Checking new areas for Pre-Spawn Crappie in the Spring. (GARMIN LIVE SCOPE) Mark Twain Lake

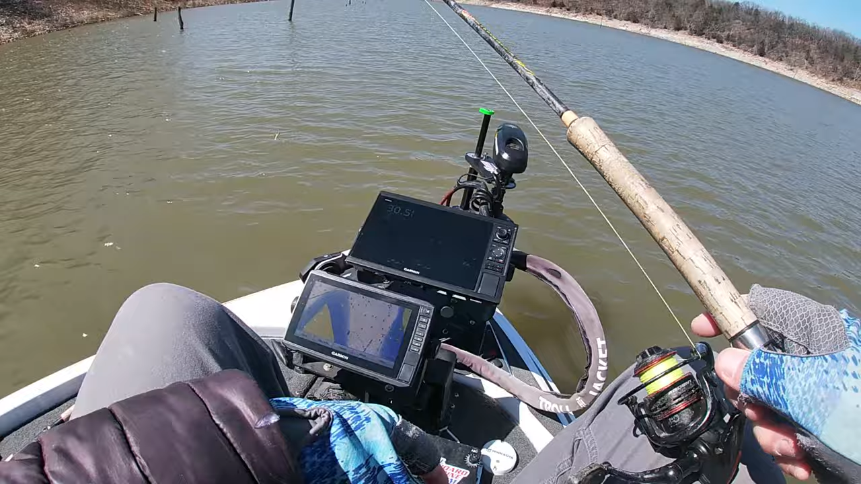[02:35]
thanks for tuning back in we're going to try to find us some more uh roman fish and like I said I haven't been up in this area for a long time so I don't know what's up here so we're just going to go look around fish here I'm dropping on not sure what it is